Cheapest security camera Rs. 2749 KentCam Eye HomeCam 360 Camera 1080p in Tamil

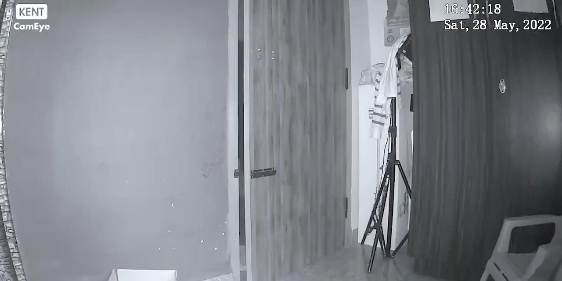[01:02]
சுத்தமாக லைட்டே இல்லைனா கூட இதில் வந்து வெளிச்சம் வந்து வரும்.
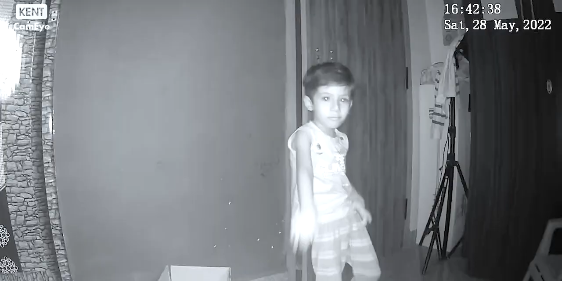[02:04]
ஸோ அதனால் நீங்கள் இருட்டான இடத்துல வைக்கிறீங்க அப்படின்றத பற்றி கவலைப்பட வேண்டியதில்லை.
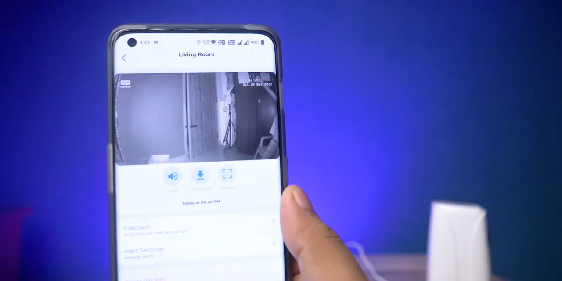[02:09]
தாராளமாக நீங்கள் இருட்டில் இருந்தால் கூட நீங்கள் வந்து பார்த்துக்கலாம்.
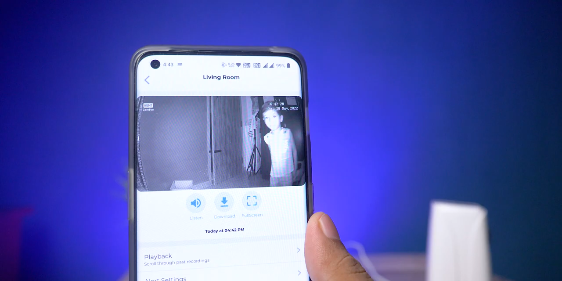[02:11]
பட் என்ன, பிளாக் அண்ட் ஒயிட்டில் வந்து தெரியும், அது மட்டும்தான் இங்கே வருது.